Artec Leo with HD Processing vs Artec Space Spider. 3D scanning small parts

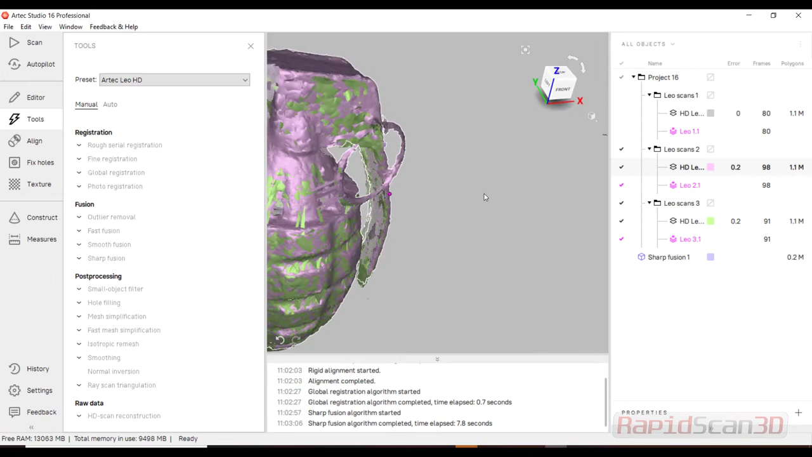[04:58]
the scan data you can kind of see it but when we create the sharp fusion it gets deleted so let me go back to creating another mesh I'm going to do this with the highest resolution to see just the difference between the two and they're going to be aligned to each
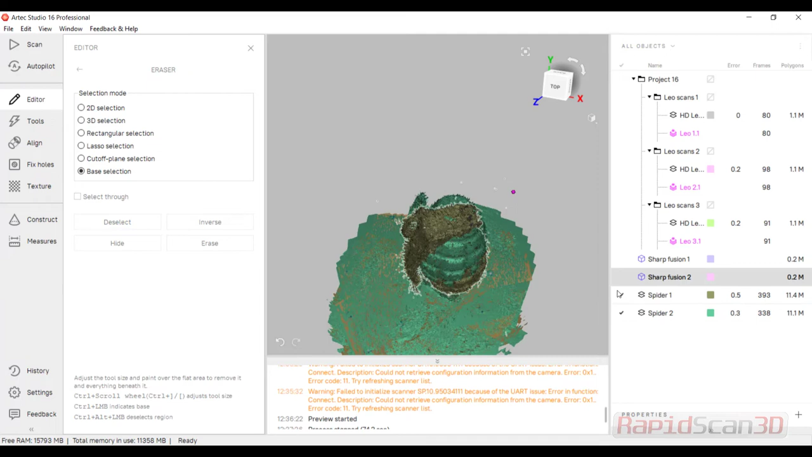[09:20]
and delete it out come back and do the same thing you'll notice there's a lot of tools in here these are all will definitely be covered in training we can go through
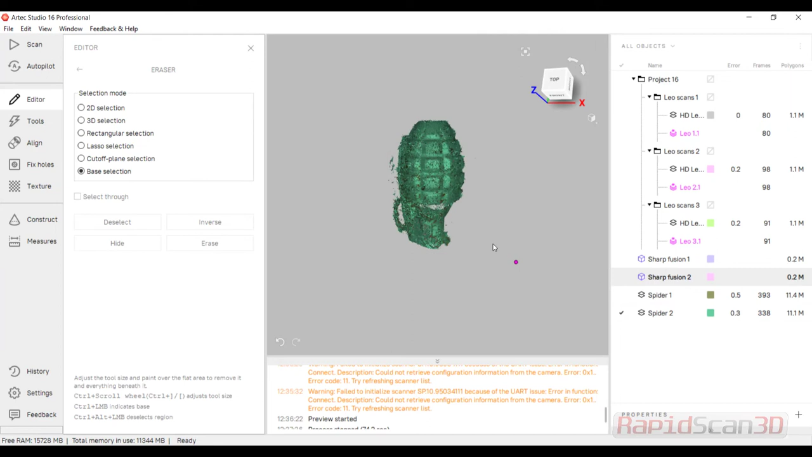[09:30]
them a little bit more intense so let's go here and I'll get this alignment going this time I try to see if I can do a drop alignment basically to see if I can just drop it
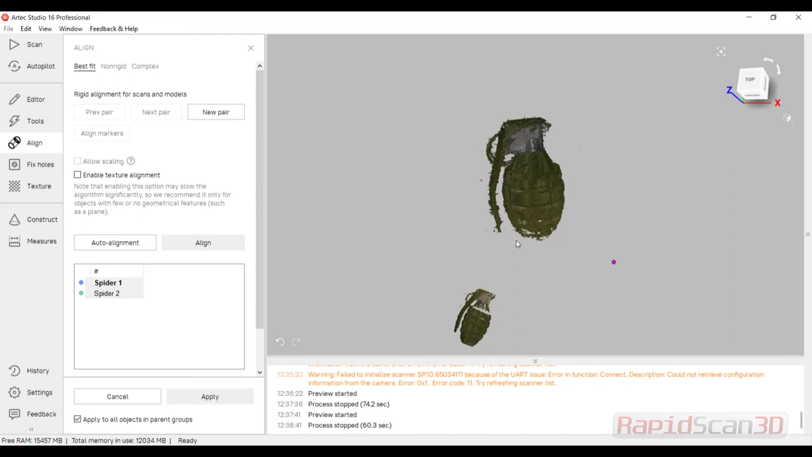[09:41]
in and see if it'll align sometimes a little bit more work
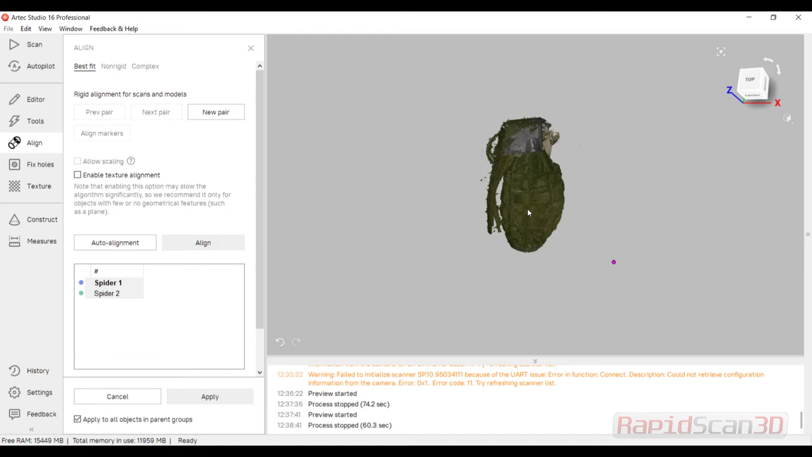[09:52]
and not always perfect but I'll just go ahead and say
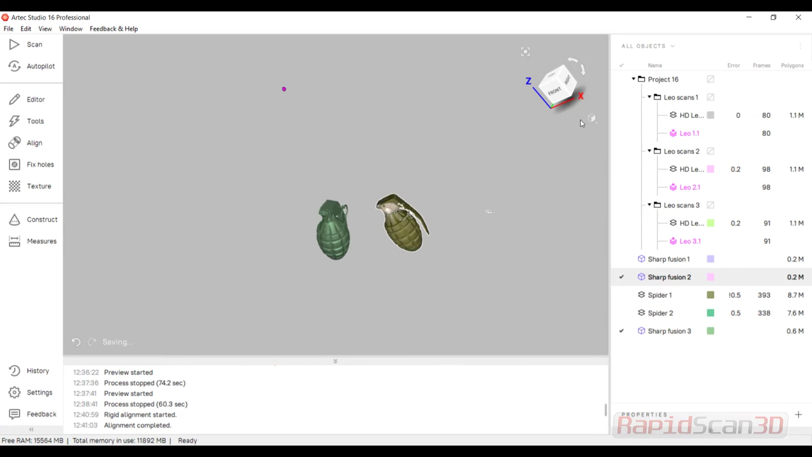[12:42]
so you can definitely see quality